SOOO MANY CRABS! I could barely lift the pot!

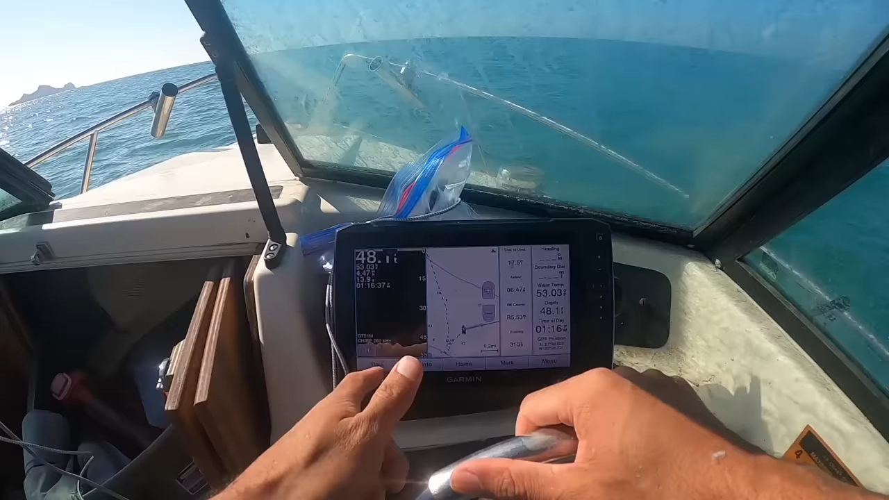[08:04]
It makes things so much easier. There's our fish finder. We got 47 feet, 48, 48.5, 48.9. So we're going deeper and deeper. There's our first buoy. Oh, now, you know, my GPS position.
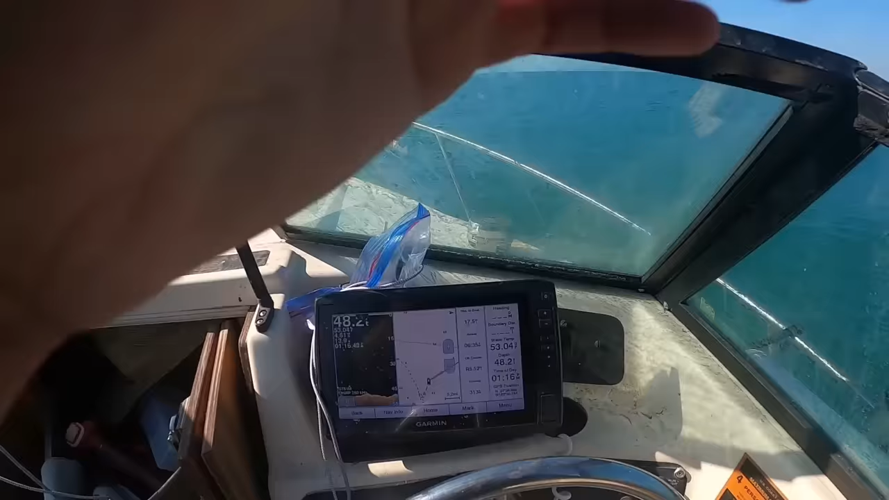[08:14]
Oh no. Oh no. 54.7, 55.1. All right.